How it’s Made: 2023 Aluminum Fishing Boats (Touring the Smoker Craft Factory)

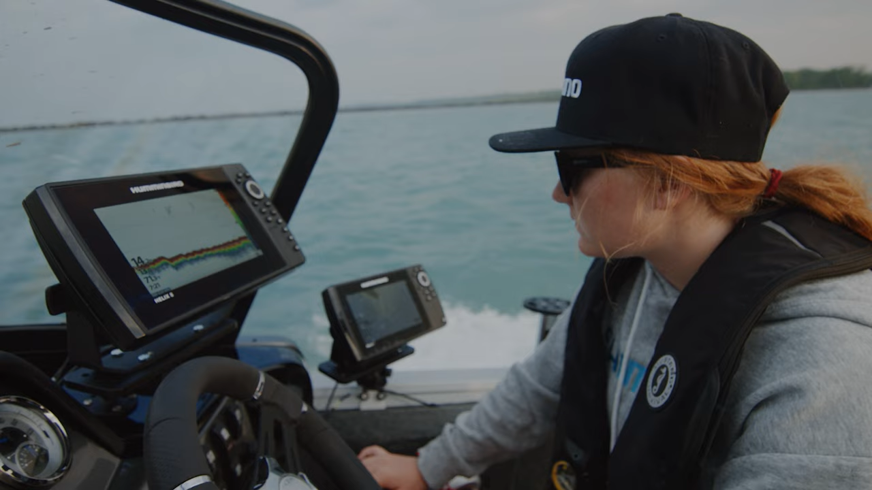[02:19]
fished in it before and that is the boat that i use the 188
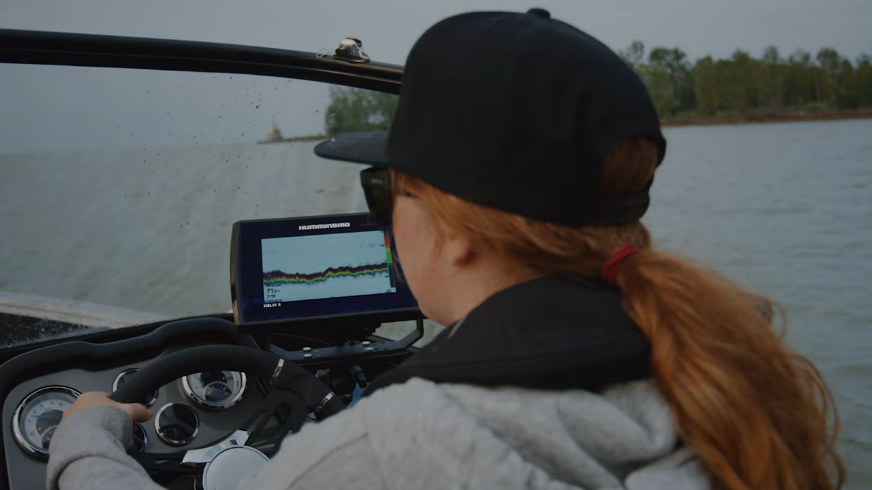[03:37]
i normally i mount one off to the side right now using the igts track system